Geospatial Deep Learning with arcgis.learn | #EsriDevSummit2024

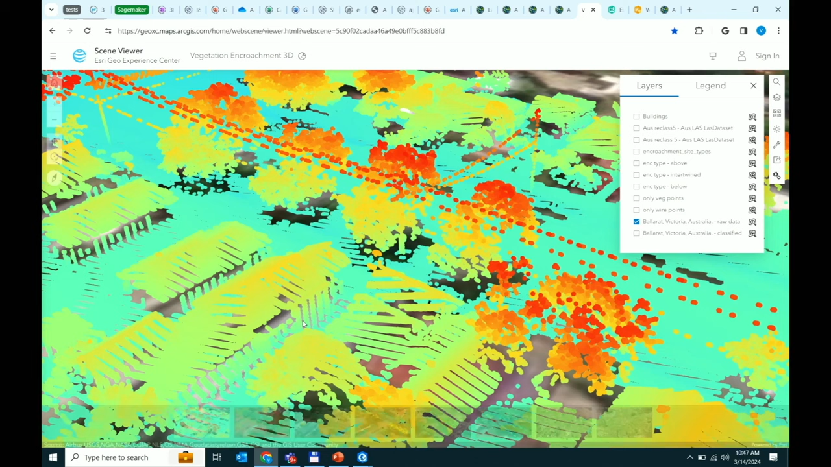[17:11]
It looks like it's classified, but it's really classified based on height. So what we wanted to do was using our pre-trained models for point cloud classification. We ended up classifying this into trees, utility power lines, ground and buildings.
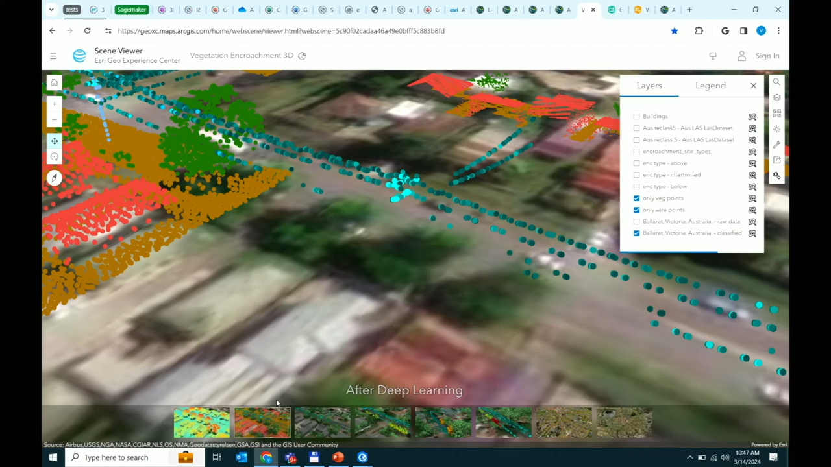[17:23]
And some of you all can probably see where I'm heading. I'm trying to identify
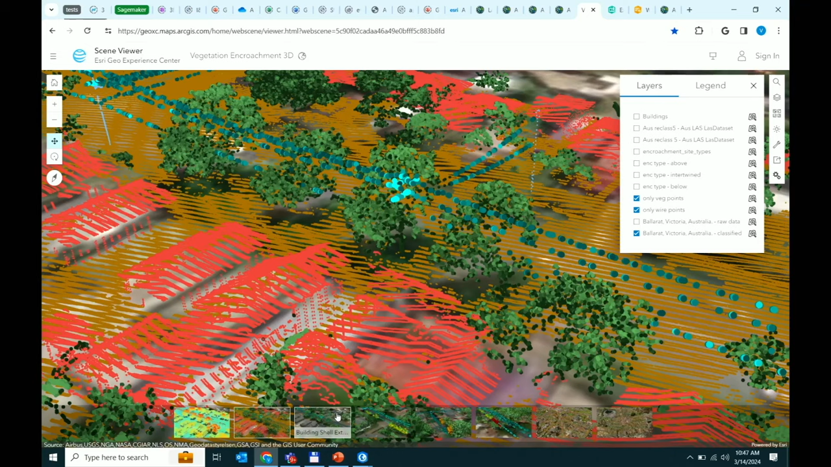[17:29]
utility power lines that are going to get affected by encroaching vegetation.
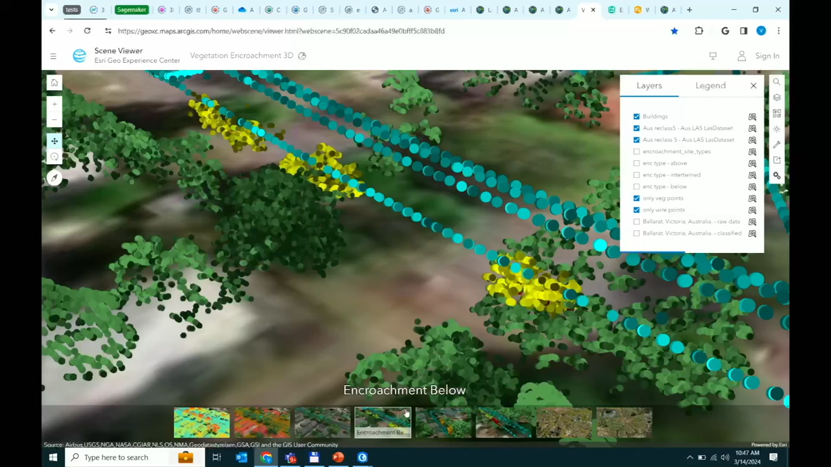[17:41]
So once we've classified all of our data, here you have a clear visual representation of areas that are affected. And then you can do a lot, right? We have spatial tools, spatial analysis tools. You can create 2D maps out of this.
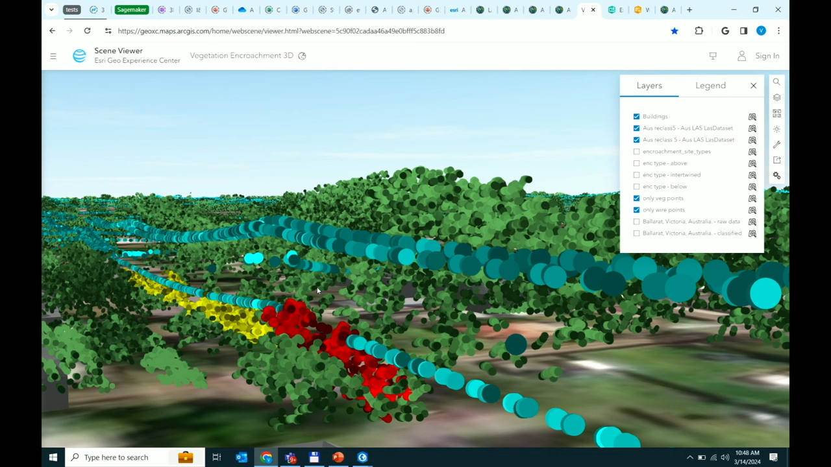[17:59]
You can overlay that. You can take it into workforce. You can take it into ops dashboard and create information products, which is basically providing with actionable insights.
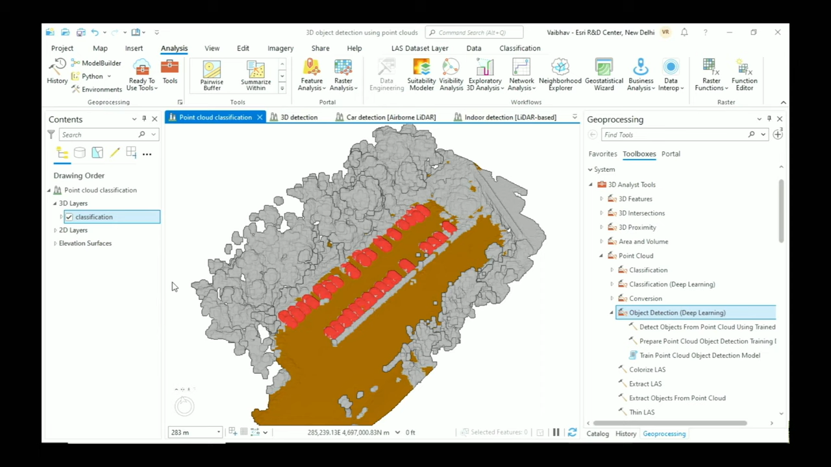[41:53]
In this particular case, I just want to highlight, we've had Point Cloud classification for a bit.
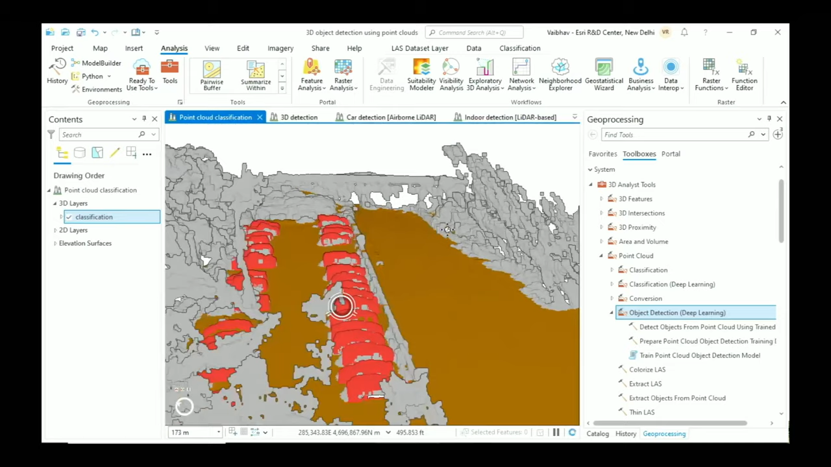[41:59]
You can pick points, and I showed you that with the pre-trained models.
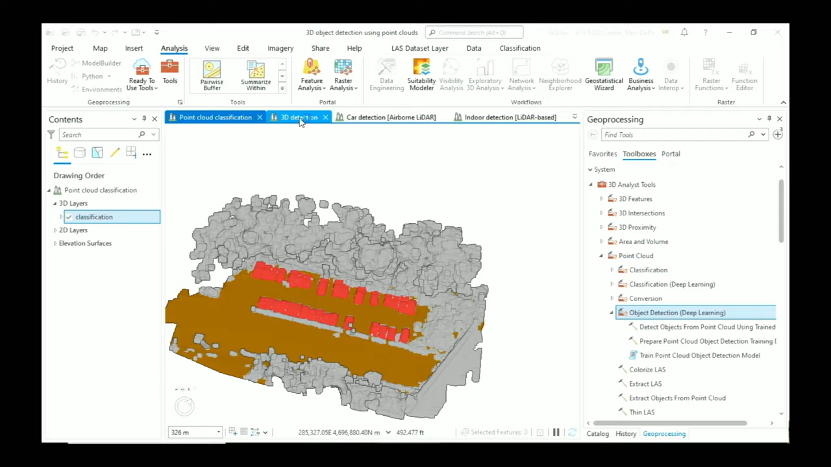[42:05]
But this is what we've newly added.
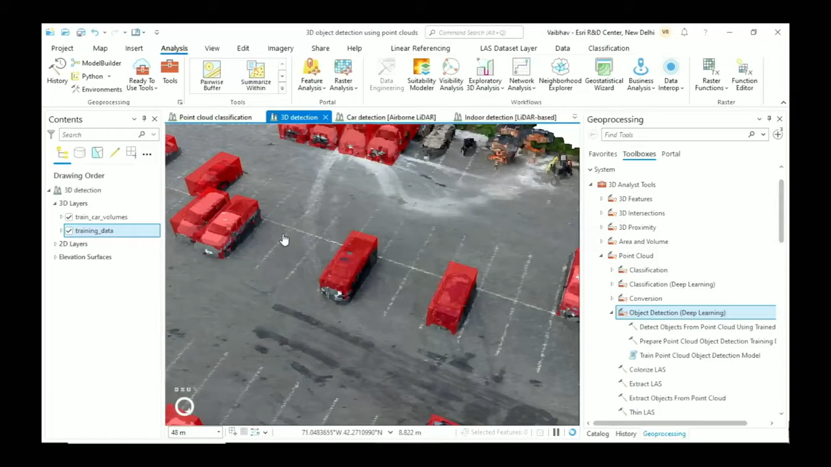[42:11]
We've captured a bunch of training samples over here, and the rest of the workflow is the same. You prepare your data set.
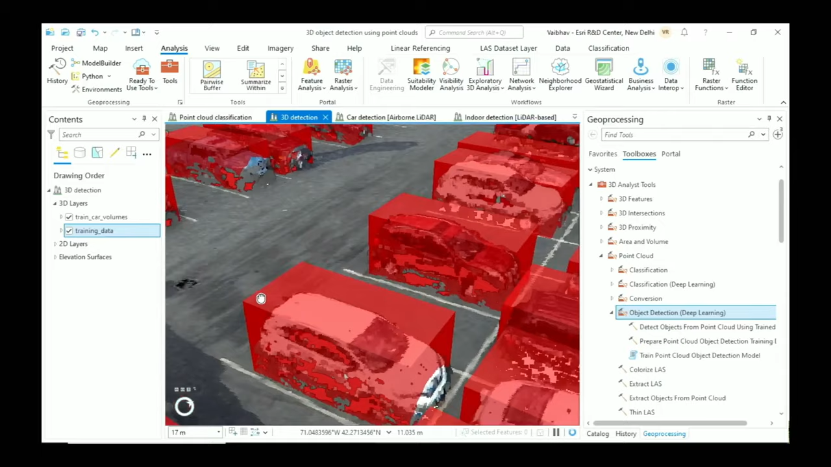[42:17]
Once you've captured the training sample, you can export this training data. Each one of these tools, similar to what you just saw for imagery, and you will see for point classification as well. You pick your Point Cloud data. You can train the Point Cloud object detection model.
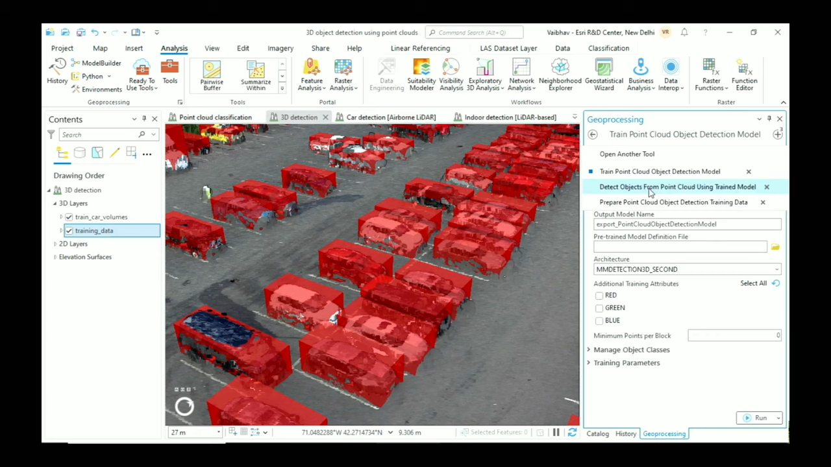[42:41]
And lastly, detect objects, essentially your inferencing. And here are what the results look like.
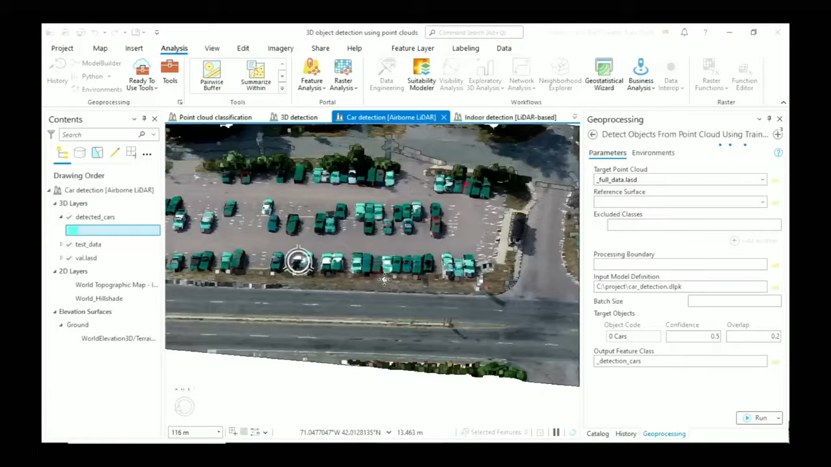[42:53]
Cars that have been detected using that model.
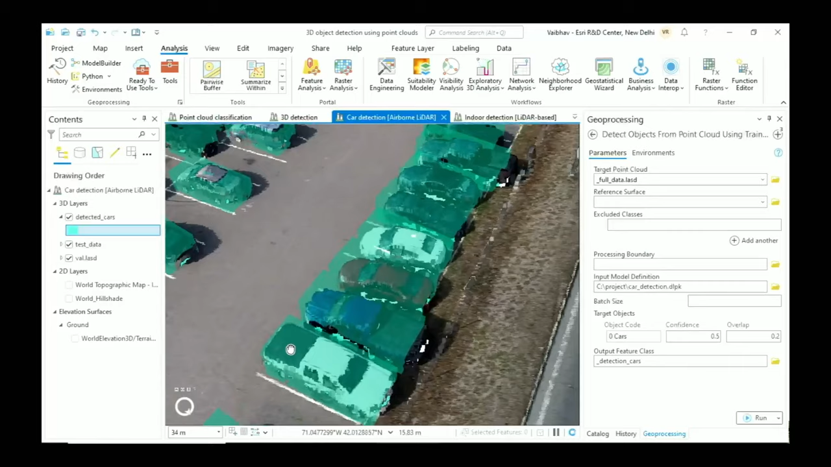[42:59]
They're all extracted as multi-patches. And the same thing can be done in indoors as well.
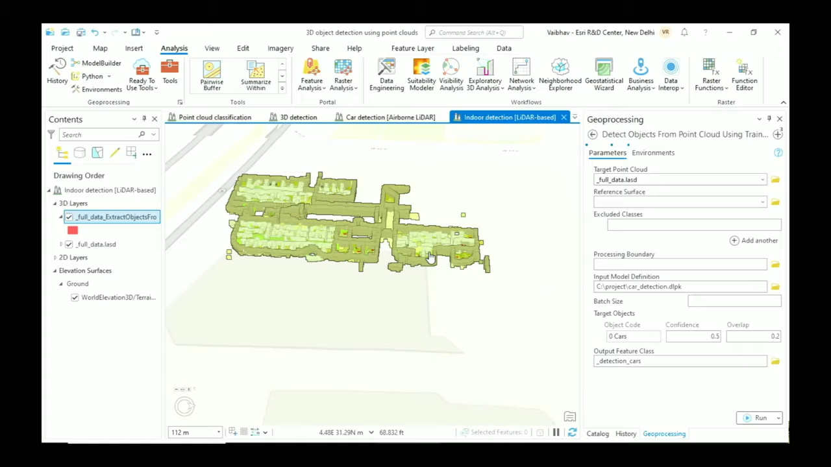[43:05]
So here we've got an indoor data set. Pick a certain floor.
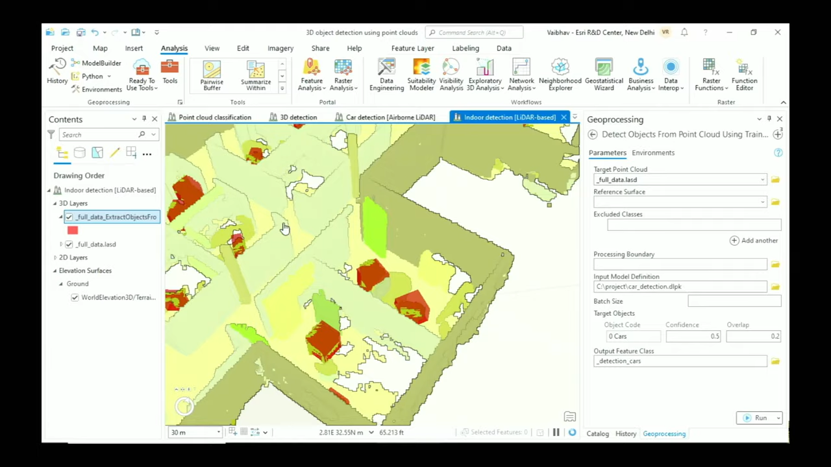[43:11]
We captured some training data, and here we could extract desks, doors, and other features.